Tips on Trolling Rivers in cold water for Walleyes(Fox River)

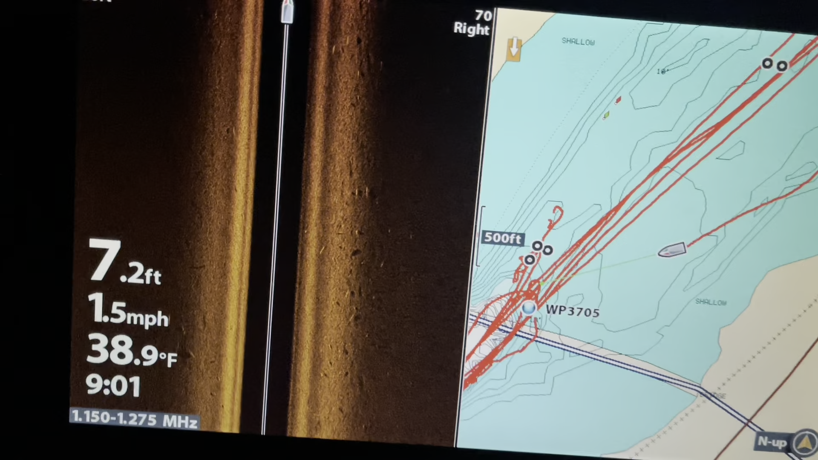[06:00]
On screen: depth 7.2 ft, water 38.9°F, speed 1.5 mph
all right guys so here's a little trolling tip you can see all them fish on side imaging off to the right side um there's also some off to the left I have the brightness down on my hummingbird sorry um but otherwise mainly what you're trying
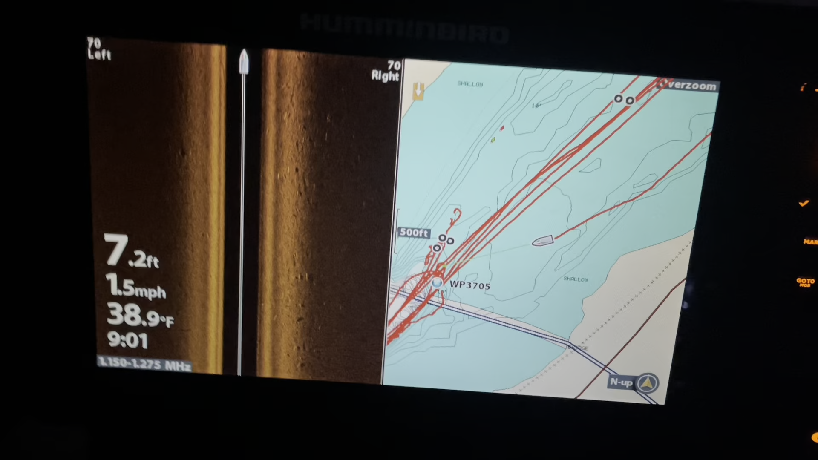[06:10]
On screen: depth 7.2 ft, water 38.9°F, speed 1.5 mph
to troll here you can see where we just made our pass is down the edge of the brake line anywhere from 10 to 7 feet I try to keep the boat in 7 to 10
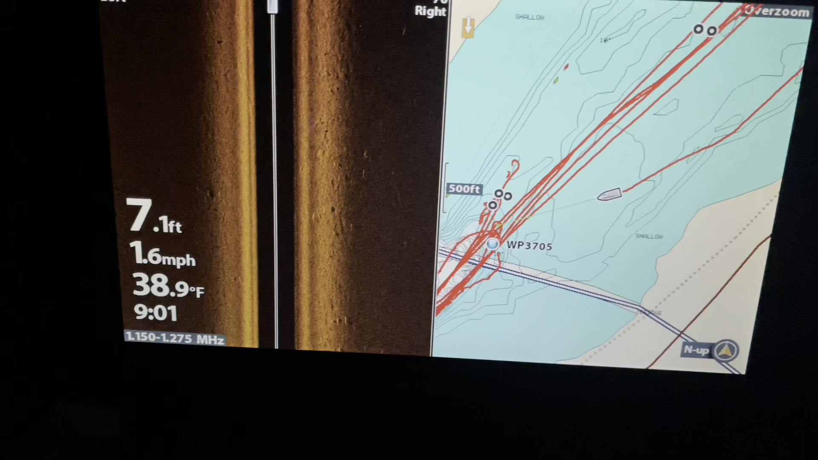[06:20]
On screen: depth 7.1 ft, water 38.9°F, speed 1.6 mph
feet and I have some of my boards running 3 feet down some of them running 5 feet down and some of them running about 7 feet down closer to that bottom range so you want to spread it
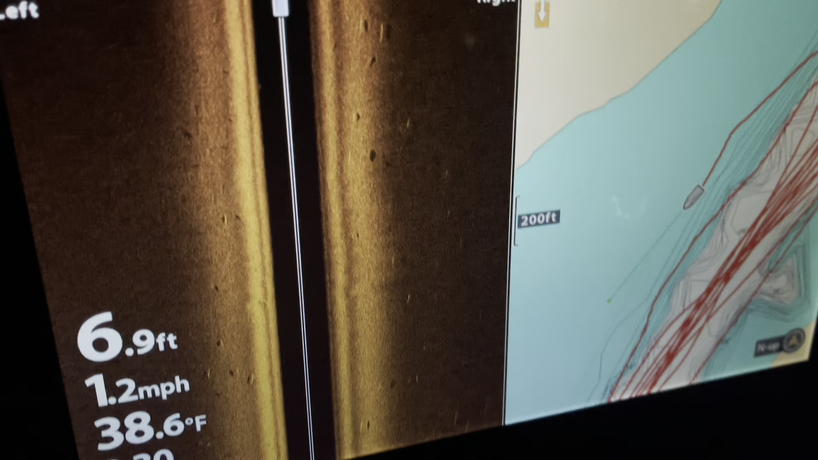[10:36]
On screen: depth 6.9 ft, water 38.6°F, speed 1.2 mph
Look at all them while I stacked on side imaging there
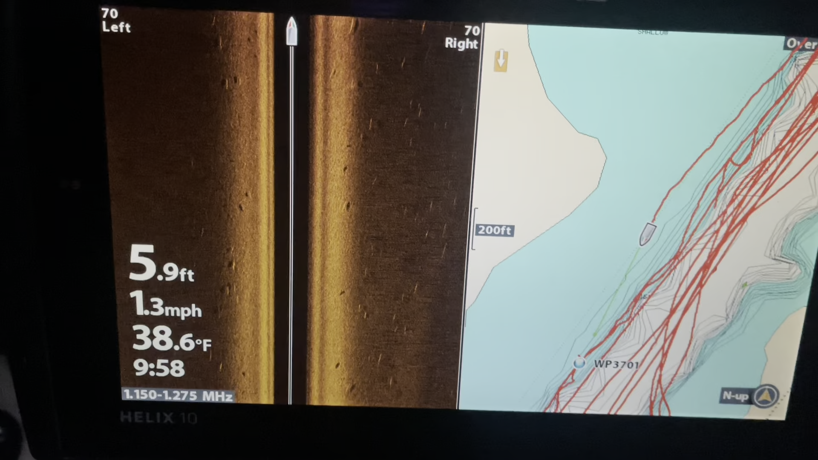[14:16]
On screen: depth 5.9 ft, water 38.6°F, speed 1.3 mph
Using Hummerbird mega mega side imaging It's absolutely phenomenal
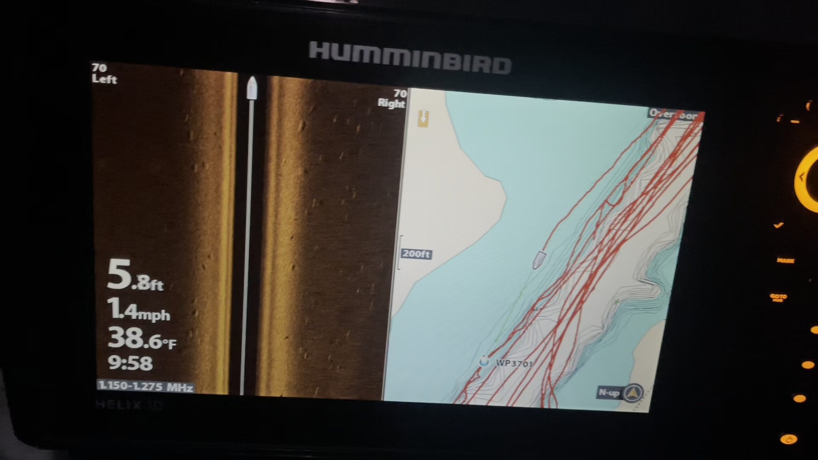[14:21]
On screen: depth 5.8 ft, water 38.6°F, speed 1.4 mph
As you can see here on the mapping I'm cruising down the edge of the brake line here
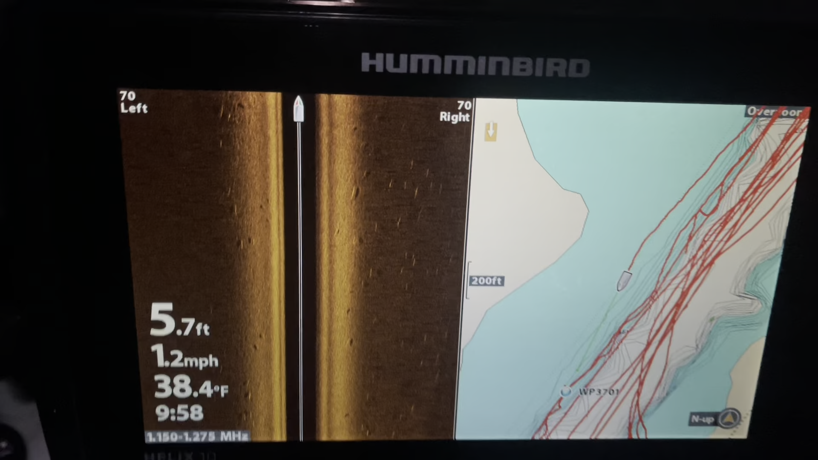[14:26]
On screen: depth 5.7 ft, water 38.4°F, speed 1.2 mph
Now I now we've been catching them shallower So I'm keeping the boat anywhere from six to eight feet And yeah,